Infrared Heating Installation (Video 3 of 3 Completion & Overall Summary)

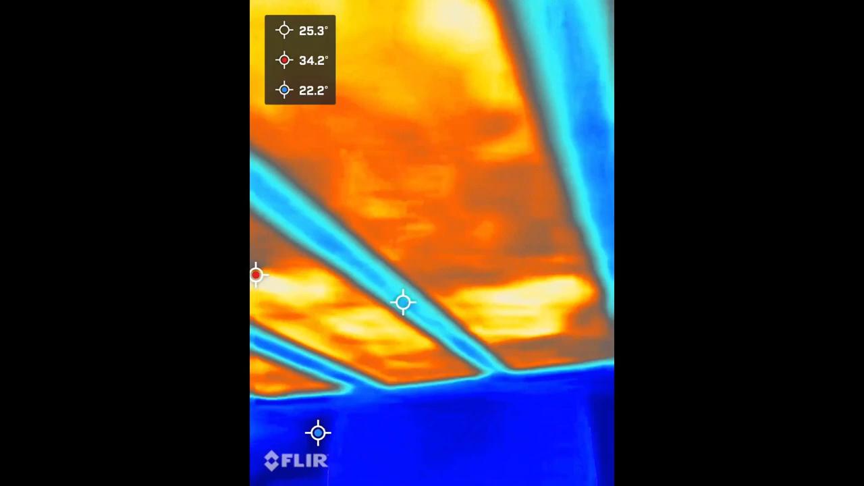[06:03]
after about five minutes so this is bedroom one the red cursor that's chasing around
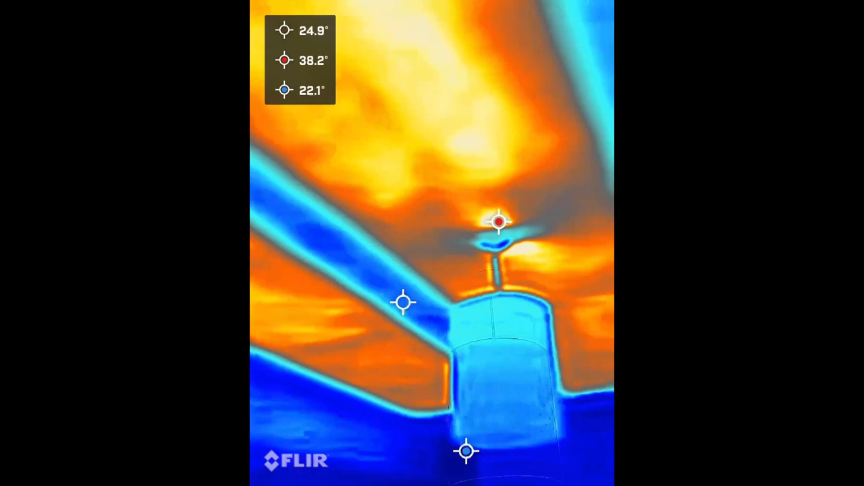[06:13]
the screen which has gone to the light pendant it seeks the hottest point so we can move that out of position so it can't see the light it puts it back on the mat so there you can see it's detecting somewhere in the region of 34 give
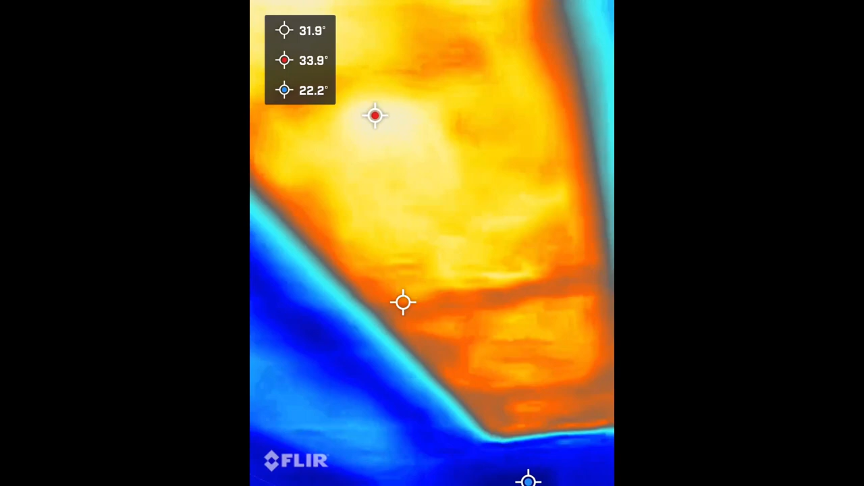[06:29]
or take degrees on the ceiling
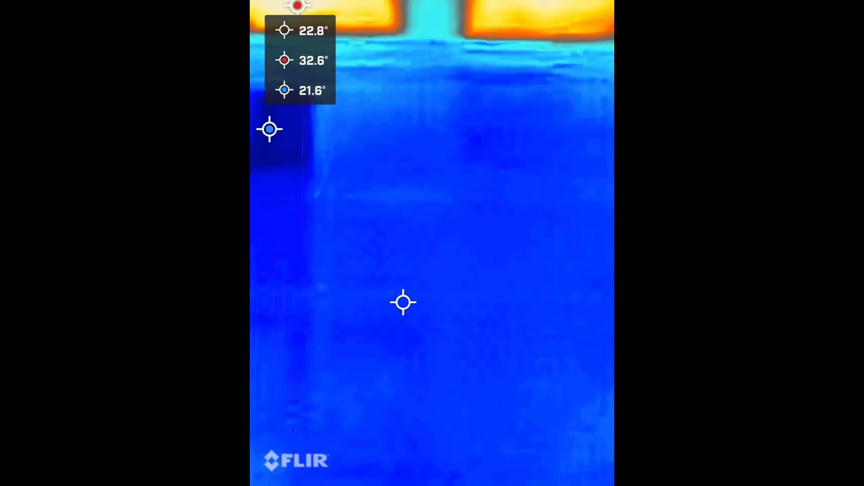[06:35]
and then we shoot down to the wall and it shows 22 the stat is actually reading which you can't see 21.2
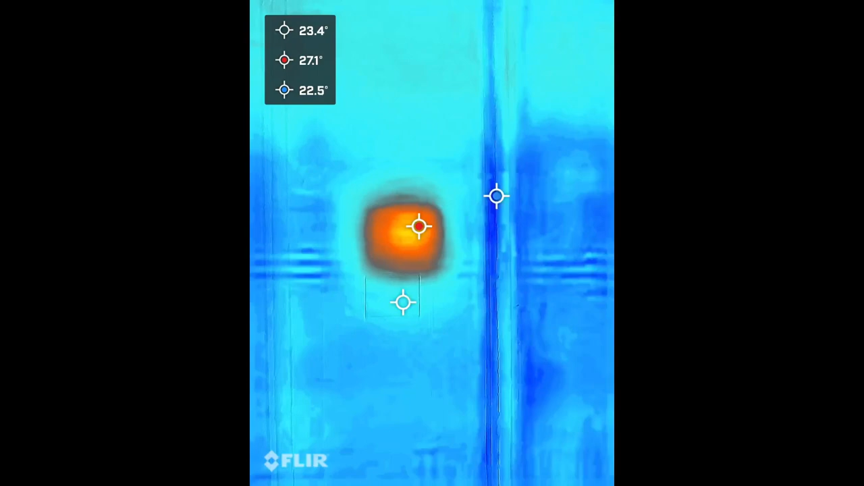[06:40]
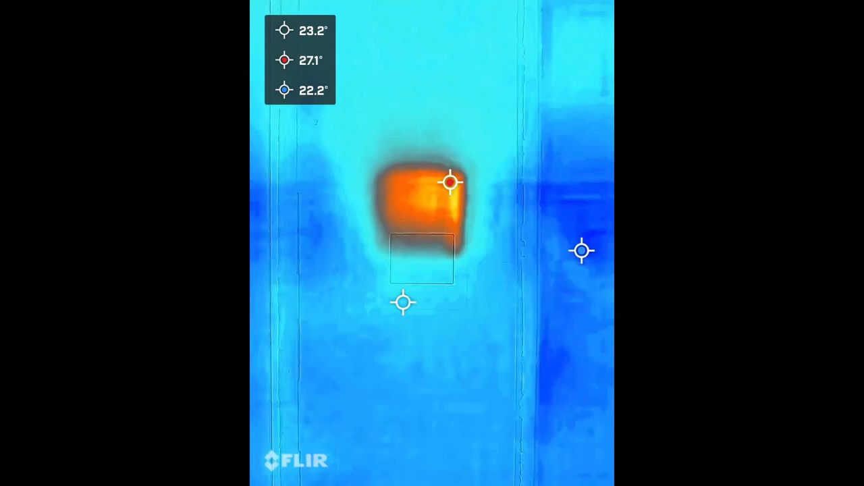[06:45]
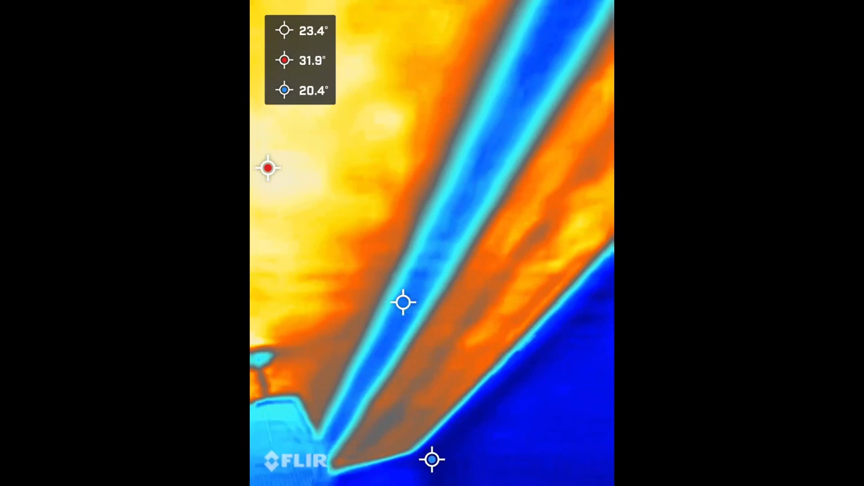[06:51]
now we're in bedroom 3 and again we can prove with the infrared camera that the mats are working so it
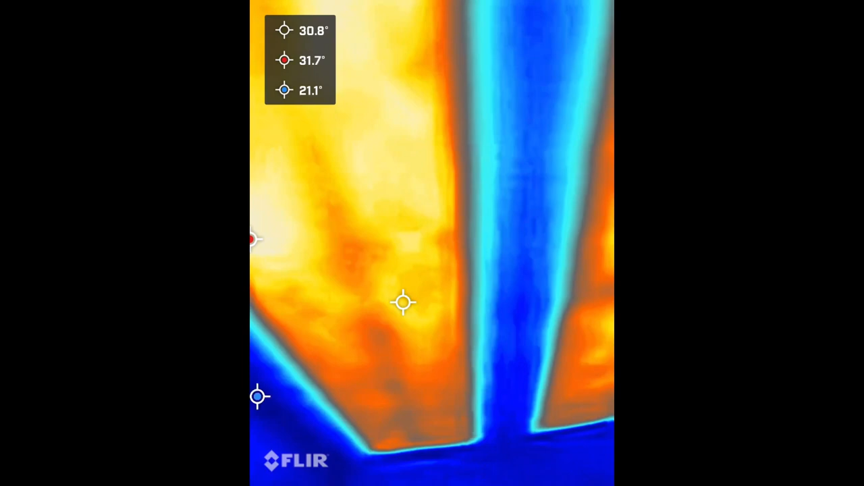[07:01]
shows again on the red at about 31 degrees
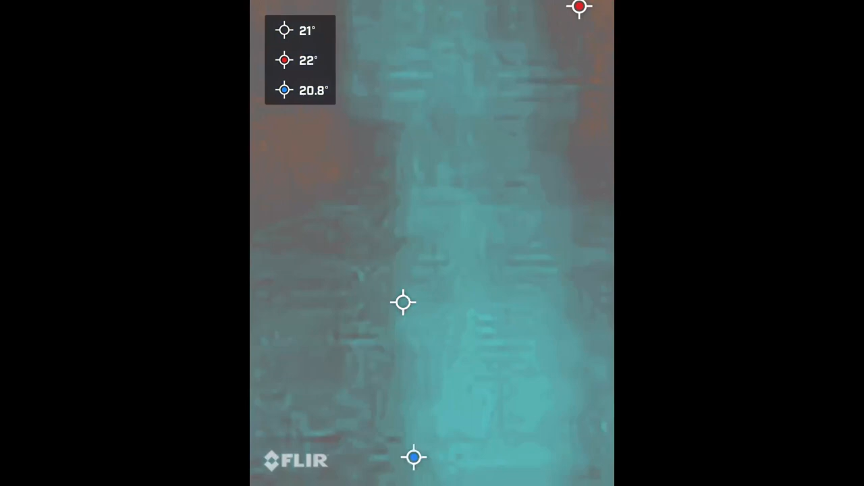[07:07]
and the heat from the the
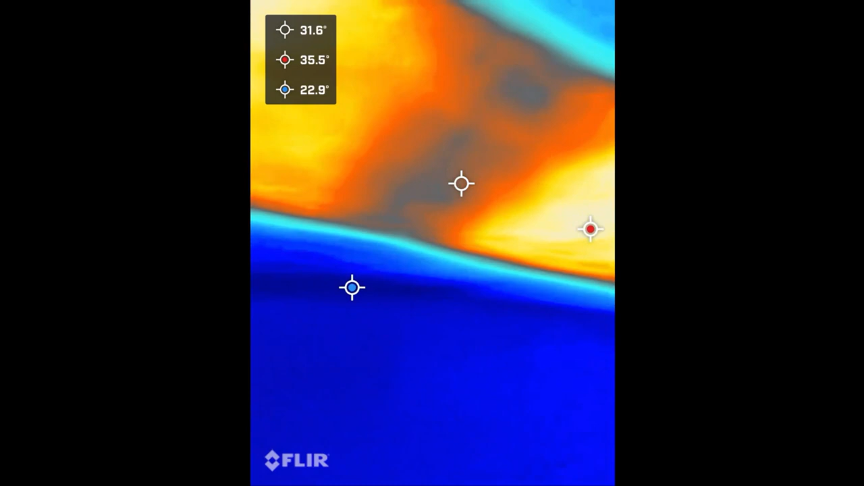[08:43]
there's definitely some degradation in a couple of the mats that i've seen and that one showing 31 where the mat showing 35 so what would cause part of the mat on a two or three of them not to work properly